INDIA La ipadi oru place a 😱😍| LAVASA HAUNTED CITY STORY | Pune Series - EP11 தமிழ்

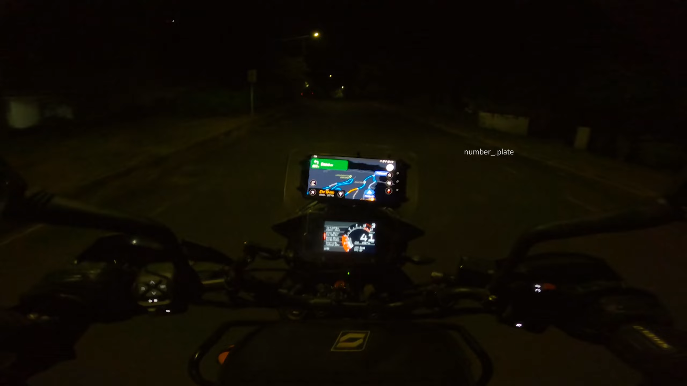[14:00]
ஸோ காய்ஸ் டைம் பார்த்தீங்கன்னா 7 மணி ஆகுது அண்ட் கிளம்பியாச்சு ஒரு பியூட்டிஃபுல் ஹாண்டட் லவாசா சிட்டி, லவாசா ப்ராஜெக்ட்னு சொல்லலாம். ஸோ இந்த பிளேஸ்லேருந்து கிளம்புறோம்.